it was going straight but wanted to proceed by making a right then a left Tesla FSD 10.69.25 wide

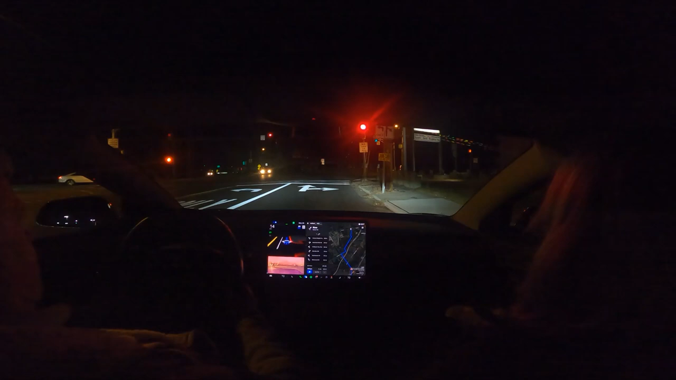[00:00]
like you know okay now since it's thinking it's turning red is it going to turn red and and go yeah it was just gonna go